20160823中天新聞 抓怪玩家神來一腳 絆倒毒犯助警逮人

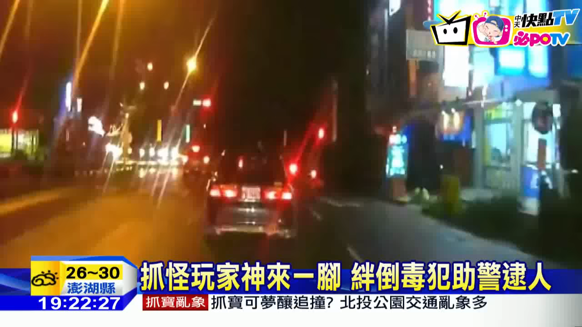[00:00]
前面的轎车跑给警车追车上的男子原本只是没开车灯远警要上前盘查他马上加速逃逸后来在风源大道旁的这个公园汽车逃逸男子丢下了车子